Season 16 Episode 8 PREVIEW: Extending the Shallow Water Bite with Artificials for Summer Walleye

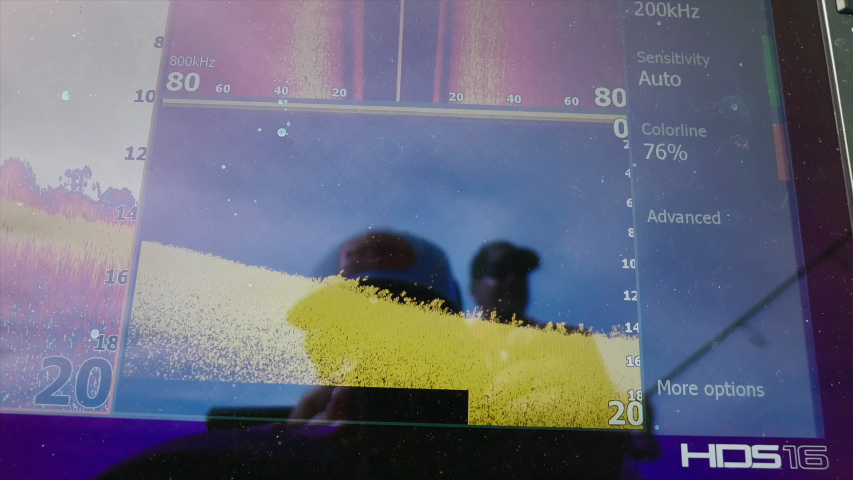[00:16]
Now, as typical for many lakes around here at the end of June, the weeds start to grow up.